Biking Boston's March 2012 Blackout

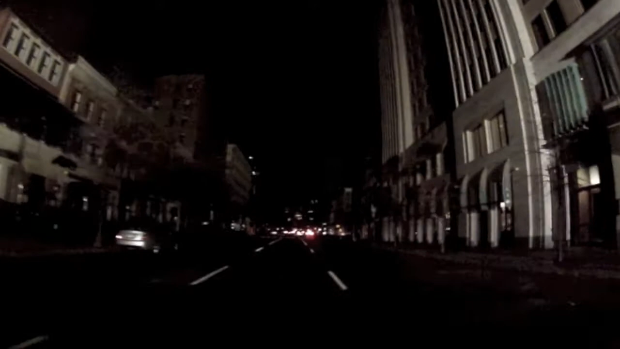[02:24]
I'm biking down Dark Boylston right now. They said, sell me in with your video. The guy sent in some video of the fucking flame. I think there's toxic smoke. Really?